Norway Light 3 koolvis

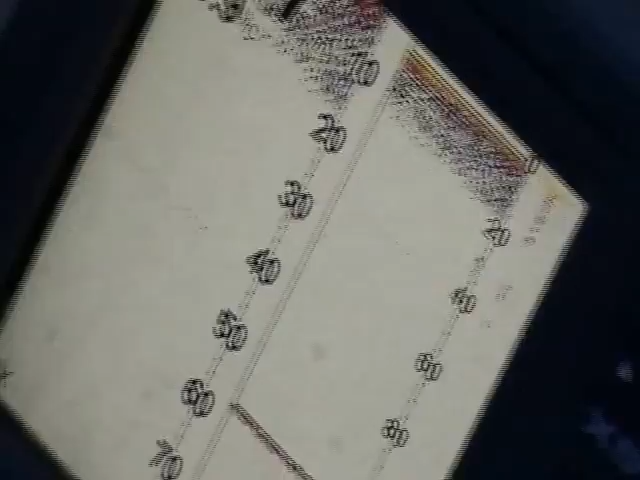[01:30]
De koolvis zelf zwemt ergens op half water.
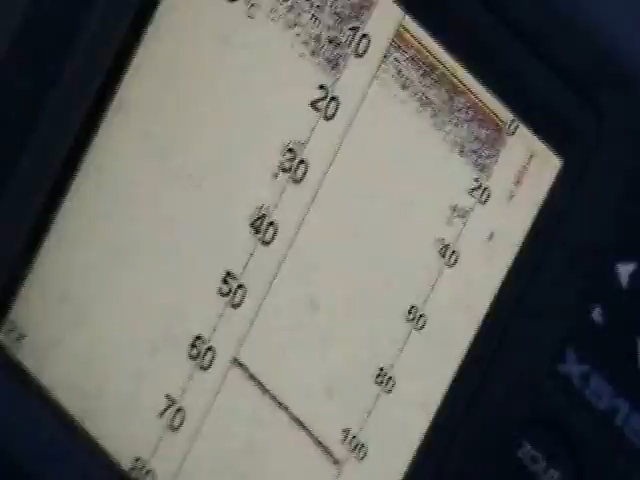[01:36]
Hier zie je op de dieptemeter op 30, 40 meter zo'n schooltje verschijnen.
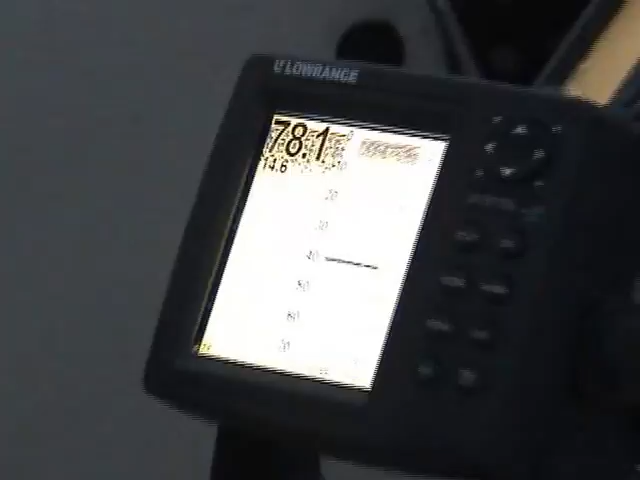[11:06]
Op de dieptemeter is de drill van de gehaakte koolvis goed te volgen.